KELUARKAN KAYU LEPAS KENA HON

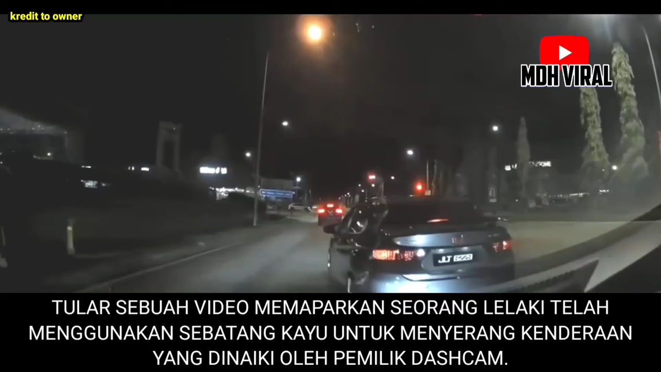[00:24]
Itulah sebuah video memaparkan, seorang lelaki telah menggunakan sebatang kayu untuk menyerang kenderaan yang dinaiki oleh pemilik dashcam. Rakaman dikatakan berlaku di hadapan Giant Hypermarket Pelintong Johor Bahru itu, dikongsikan sendiri oleh pemilik dashcam.
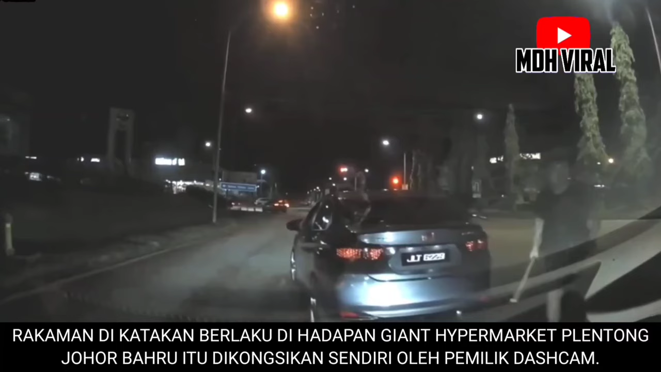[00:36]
Mengikut maklumat awal, kejadian berpunca daripada rasa tidak puas hati suspek, selepas dibunyikan horn oleh mangsa.